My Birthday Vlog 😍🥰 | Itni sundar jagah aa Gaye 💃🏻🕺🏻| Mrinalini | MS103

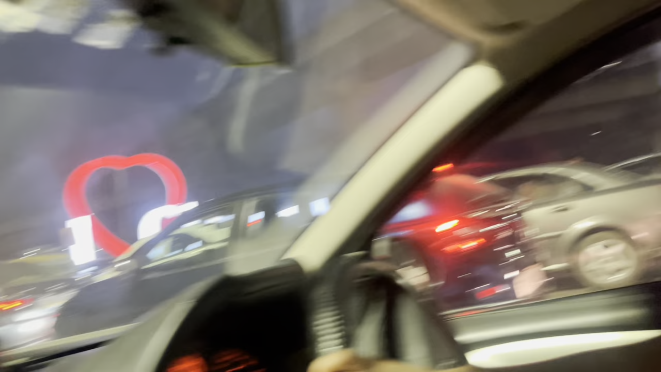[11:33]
आई लव गुड़गांव फॉर टाइम बीइंग, मतलब अभी अभी के लिए मुझे गुड़गांव पसंद है, बाद की बात पता नहीं,
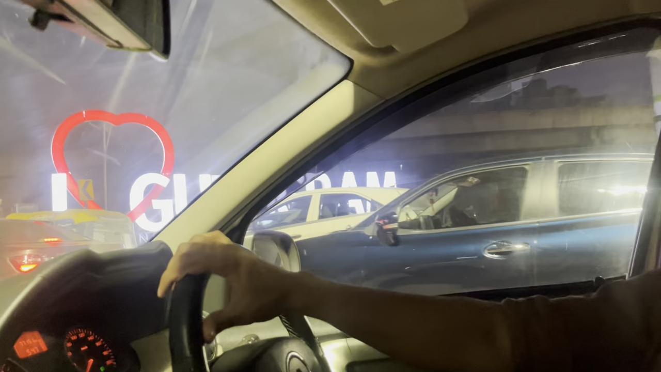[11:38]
अभी हम आ गए तो मुझे पसंद है, ठीक है ऐसे ही होता है। अब हमें ट्रैफिक नहीं मिलेगा, फाइनली पहुंच गए।